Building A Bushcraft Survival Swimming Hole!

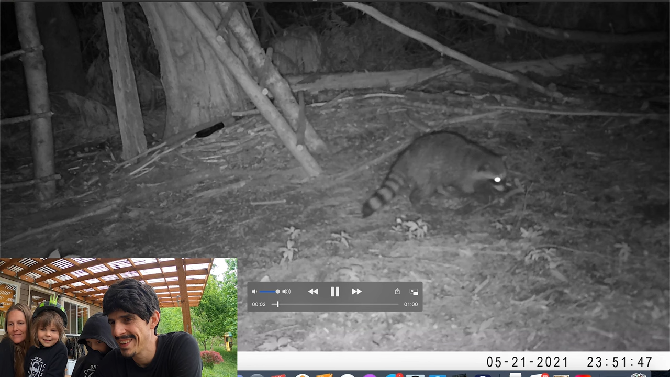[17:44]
It's a raccoon. This was two nights ago. And then... So cute. Oh, we got one more thing. Check that out. It's our tree fort. That's our Bushcraft tree fort.